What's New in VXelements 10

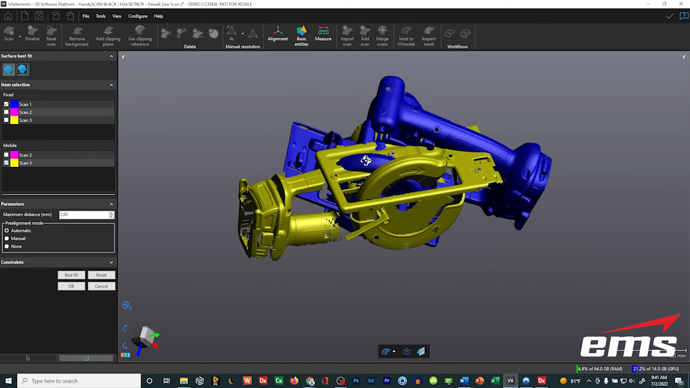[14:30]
So we've got our scan data here. We're going to do a surface best fit,
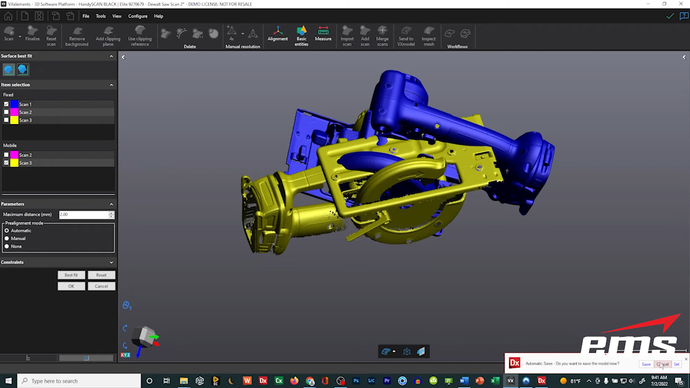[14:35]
and we'll start with scan one to, let's say, scan two.
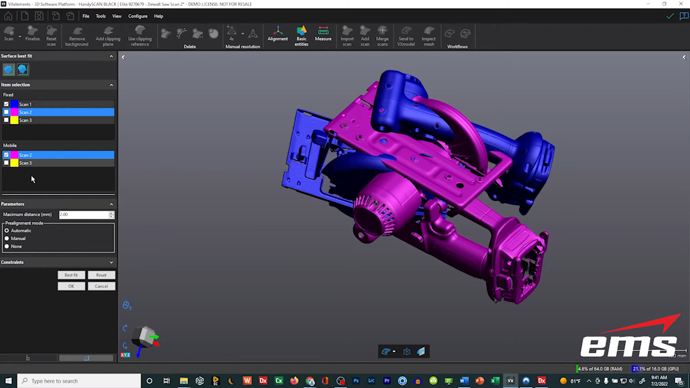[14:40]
And I never use automatic. I always use manual. I just find it's just much faster. So we'll just kind of get them in similar views, pick three points like we normally would do, and they just have to be close. You're just trying to get the two close, and then we go ahead and hit best fit,
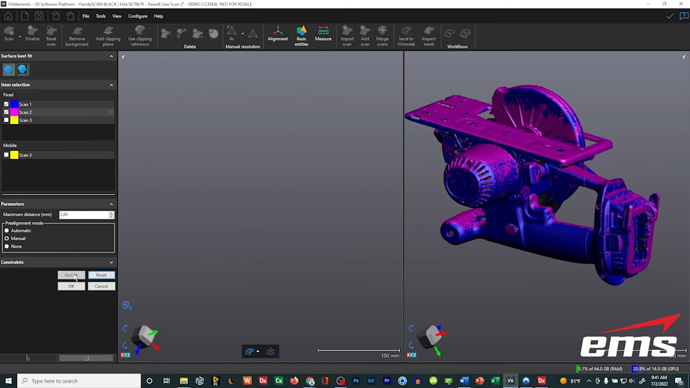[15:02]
and it's going to fit them, and then we'll now do this third scan here. It doesn't matter how many you have, so pick the same three points
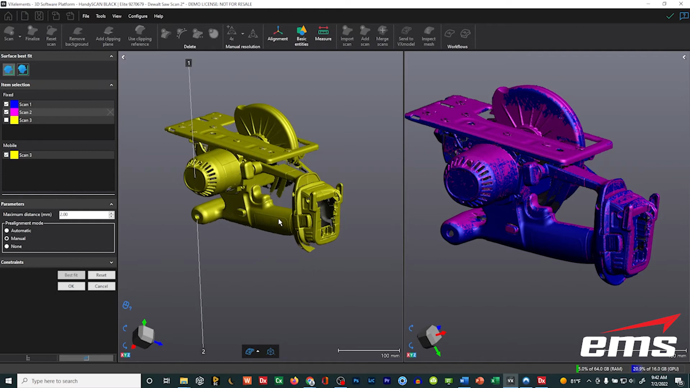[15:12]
and hit best fit. Okay, and then we hit okay.
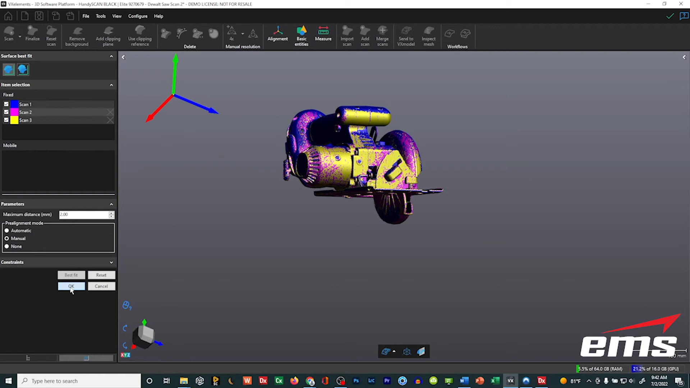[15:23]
So now we have our three scans all best fit together.
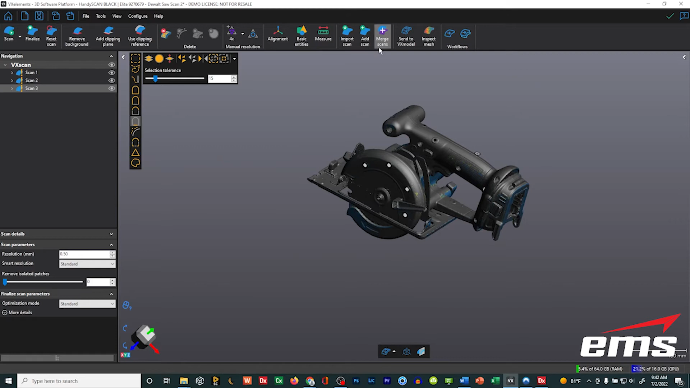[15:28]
Now we go to the merge command, and I'll just take the defaults for this, and we go ahead and merge our scans together. So there's our final result, and you can see it looks pretty good.
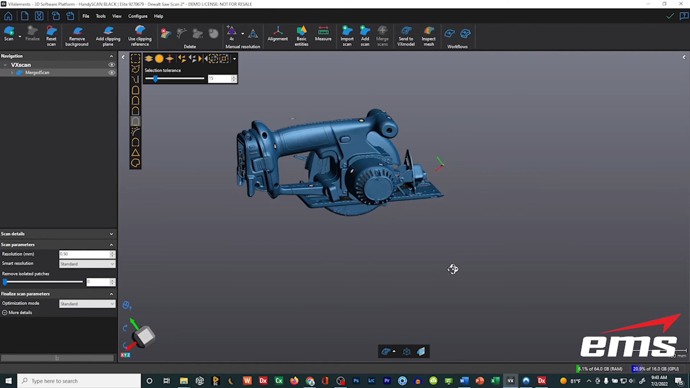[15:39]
Okay, so that's nothing new. What I want to show next is the new target best fit. Okay, so for target best fit,
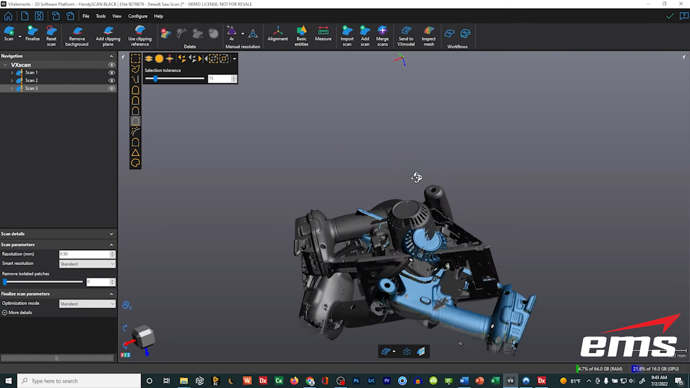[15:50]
I've reopened the exact same file, same three scans. Now keep in mind for this, let's hide two of these for a minute.
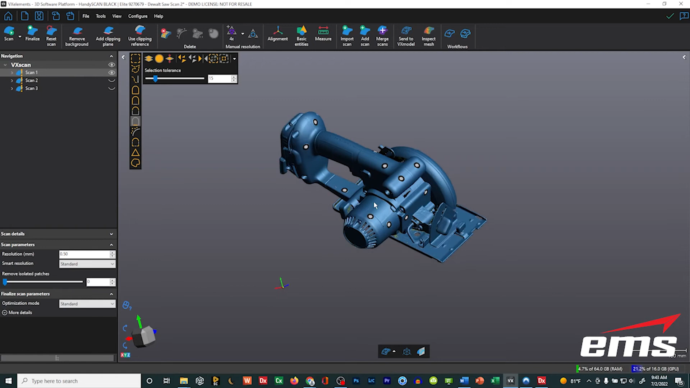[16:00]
Your targets really need to be the same, meaning we scanned this on a table that had targets on the table as well as on the part, and we've deleted all those targets that aren't on the table
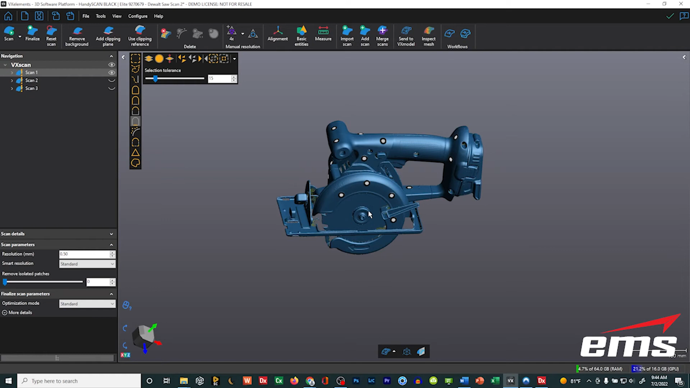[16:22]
because you don't want to try to be, I mean, theoretically you could try it, but you're going to have a lot of targets because if you flip this over, scan it on that targeted table again, you're going to have a lot of targets that just spatially are not in the same, okay?
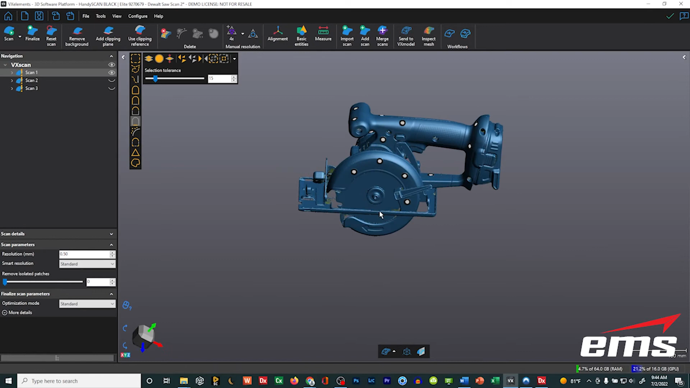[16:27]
So if you turn on these different ones, they don't have all the same targets, but they have some of the same targets.
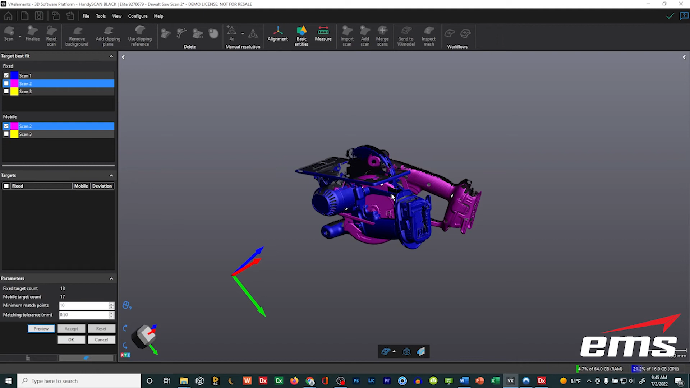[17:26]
That means common targets, right? So let's turn this down a couple. Let's try eight, okay?
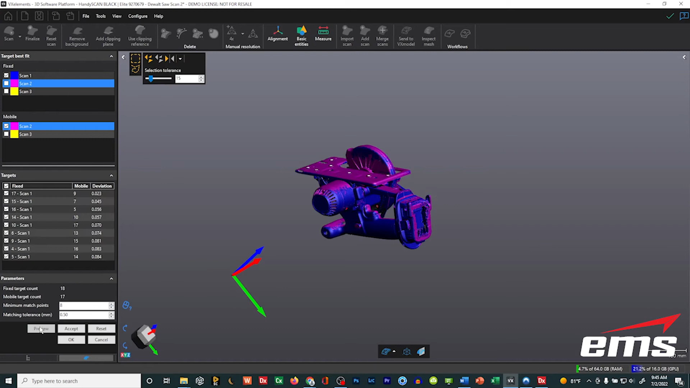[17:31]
There we go. So you can see it's found eight points between scan one and scan two,
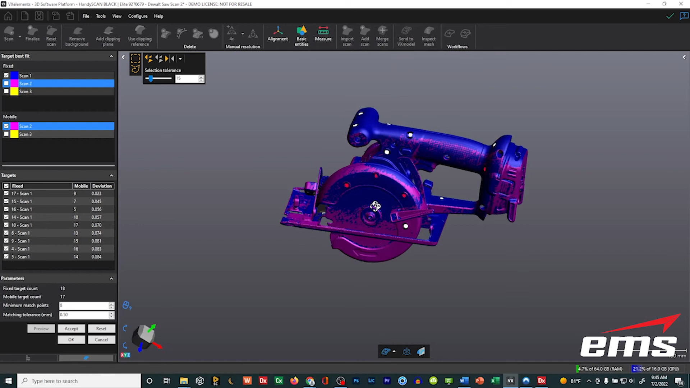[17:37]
and you can see them here in red that are common, okay?
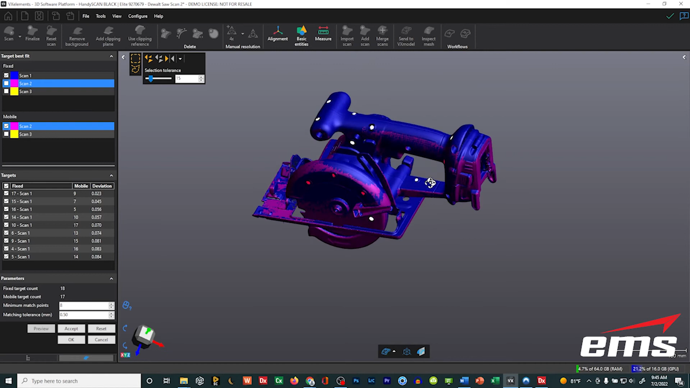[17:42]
So, but what's also really neat is you can look over here and say, well, boy, this one's out 83 microns, 80 microns, 70. Maybe I don't like some of these. Maybe I don't like those matches. They're too far out, okay? So that's what I'm talking about. Maybe if your part had a little bit of movement, because if your parts have a little bit of movement and you're trying to do that surface best fit, that could throw off your alignment, okay? With targets, you have more control because you can pick which ones you want to keep and which ones you don't, okay?
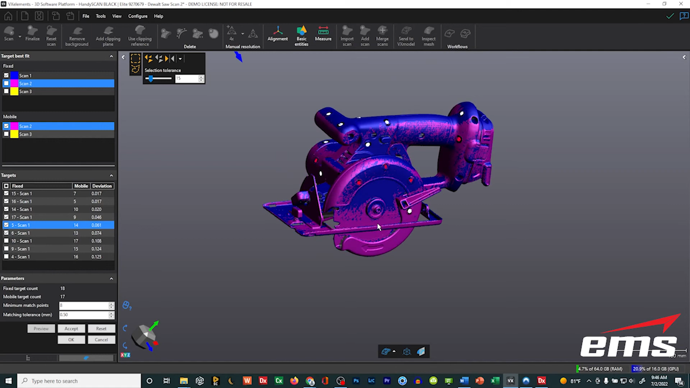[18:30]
Now, you got to be careful. You don't want to go too low, okay? But you can turn ones on. So you can kind of pick the ones that are maybe just too far out and just lock it down to certain targets. This has a lot of potential. Okay, so we'll say, hey, that looks good. And we'll go ahead and accept that. And then we'll do the same thing for scan three.
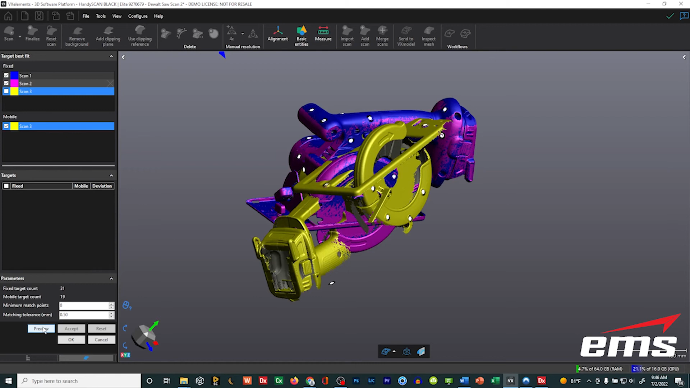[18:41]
Let's go ahead. Let's leave it at eight and do a preview. And you can see how fast it is. Now, this is a small part. But if you're doing a big part, you're just looking at the target alignments. You're not looking at all the geometry and trying to fit it together.
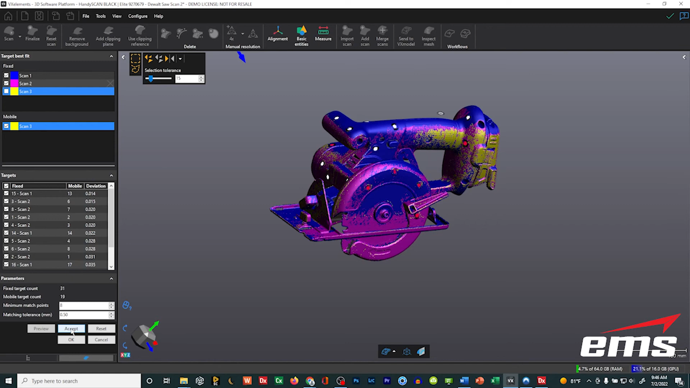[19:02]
And we can see here, that looks pretty good. Those targets are all pretty tight. So we won't eliminate any of them. And we'll go ahead and hit accept. And then we'll hit OK. So there we go. We've got everything aligned.
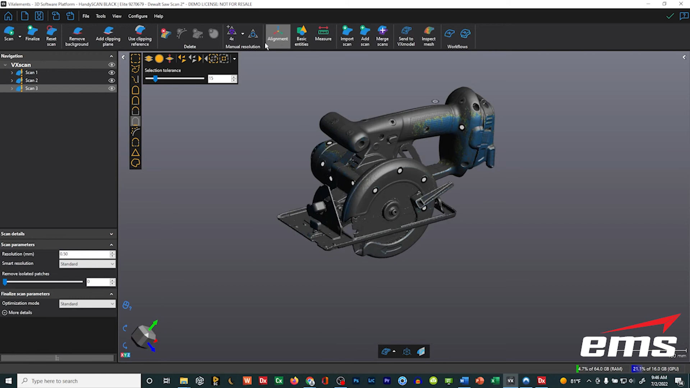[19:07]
And then, of course, we just go to our merge command. I'll just take the defaults. And we'll merge it together. So surface best fit hasn't changed. It's just now under this alignment tool. And now we have this new target best fit,
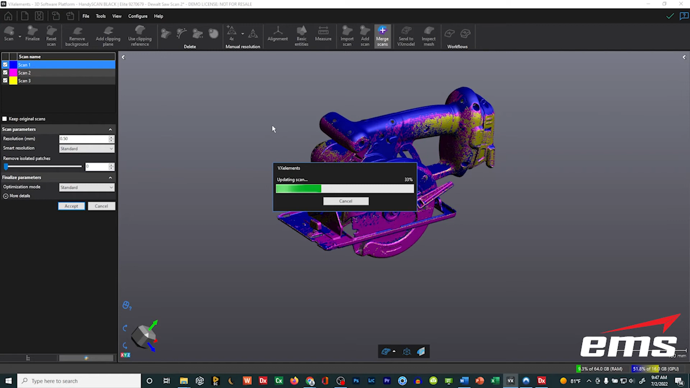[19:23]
which in certain circumstances is going to be really nice, where you want to maybe only align to certain targets. Or you've got a part that's got a little bit of flex. And you're worried you can eliminate some of those. And you can actually see, before it does the alignment, how far out some of those are. You may find, especially if you have a part that's really got some flex or movement to it, when you go to align them, everything is so far out, you may just decide, hey, this is just too much.
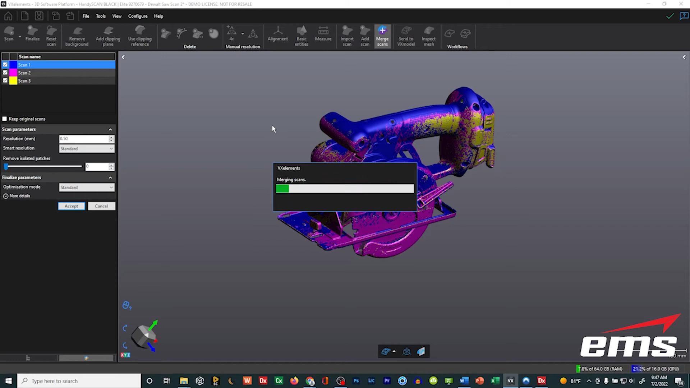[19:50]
I'm going to re-scan it or redo it, something like that. So there is our part all nice and lined up. So that is a new alignment tool when you have multiple scans.
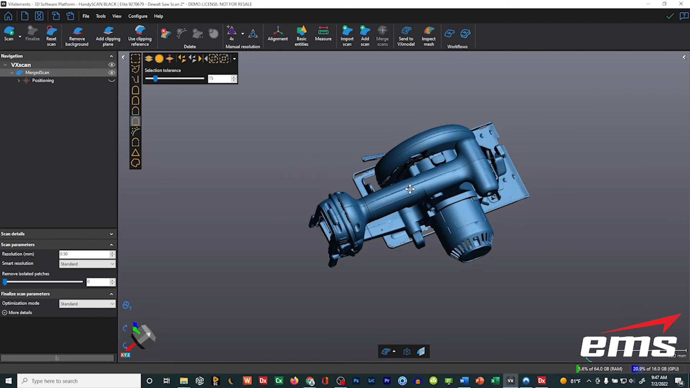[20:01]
And you can do 2, 3, 5, 10, doesn't matter, and line them up. So that is the new alignment tools. Again, you've got surface best fit and target best fit.